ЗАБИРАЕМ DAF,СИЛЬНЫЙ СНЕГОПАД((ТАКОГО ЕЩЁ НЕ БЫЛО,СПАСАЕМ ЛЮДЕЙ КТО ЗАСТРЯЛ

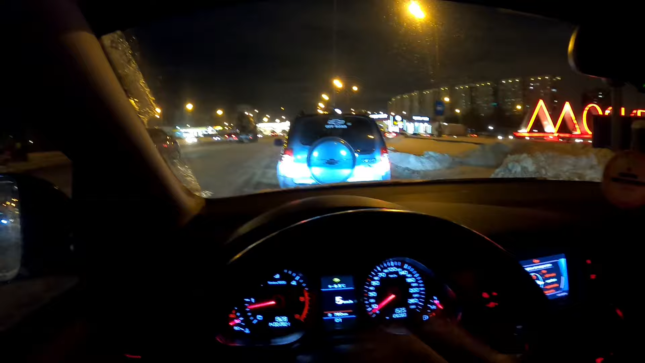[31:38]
Короче, сейчас горе пополам мы выбрались Спускаемся на указ Смотрите, как красиво светится Москва Надпись Москва Прикольно, да, выглядит Жду своего малыша Вон он Летит
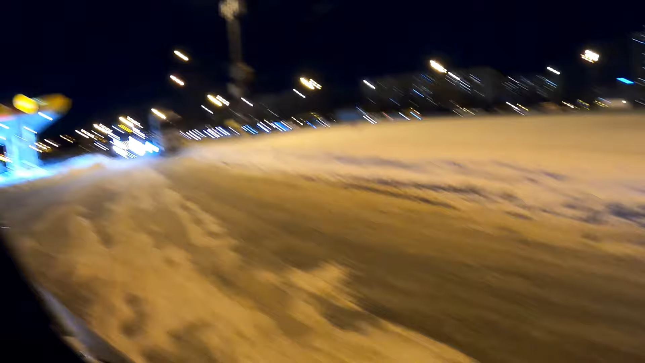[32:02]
Сопровождаю, мало ли где-то сейчас Объезжаем, как бы Ну, чтобы нам кали не ставить пробки И, короче, ну, тут не через дворы Тут сейчас мы выйдем на М2, на Симферобольгу Просто она заснежена Мало ли, если он где-то прилить Нет, чтобы я его, если что, дернул
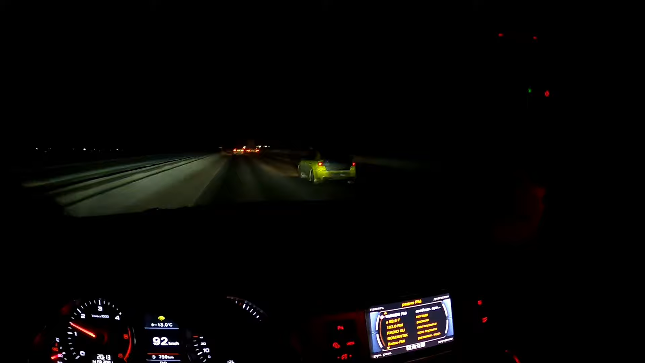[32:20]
Короче, не знаю, что это за машина Едет, по-моему, Митсубиси Ван Сальд 10 Либо Мазда Как вертолет Как самолет У меня две трубы Прямовыход Там машина, наверное, невыносимо ехает Там на Гул стоит Такой шум
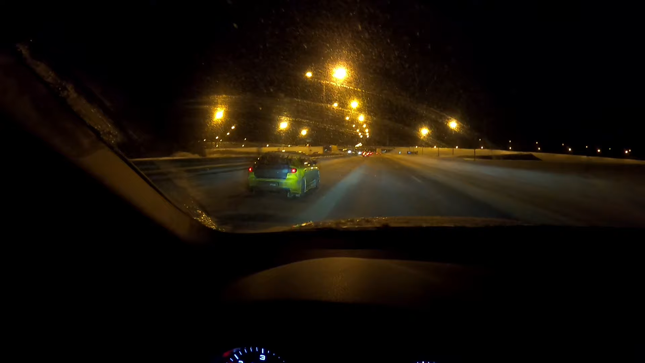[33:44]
Уже освещение будет, еще будет видно, что это цвет А, да, вон сзади написано Мазда Салатова, да, она такая